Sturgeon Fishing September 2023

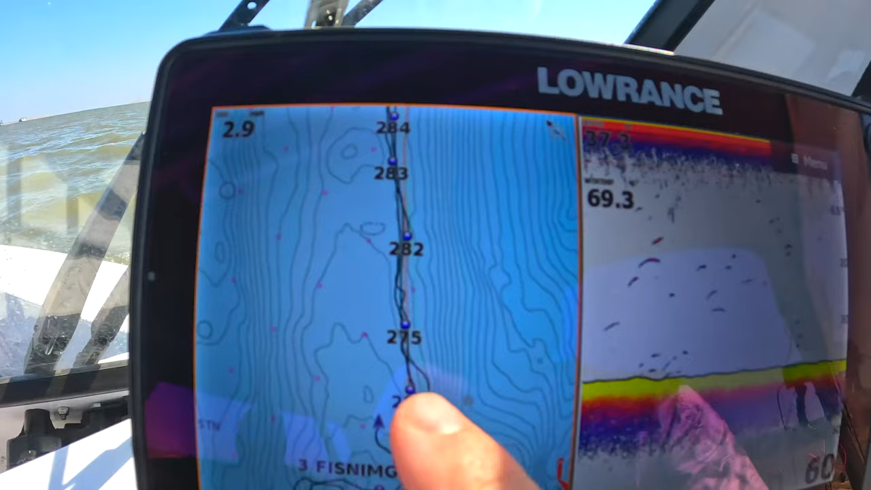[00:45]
If you guys like and subscribe, I'll send you all these locations.
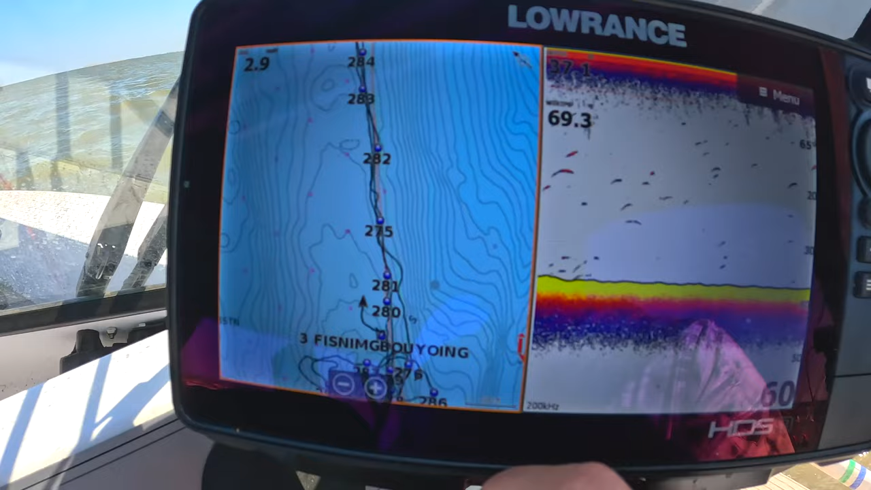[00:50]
Just like and subscribe. And clearly there's not much fish on the screen there.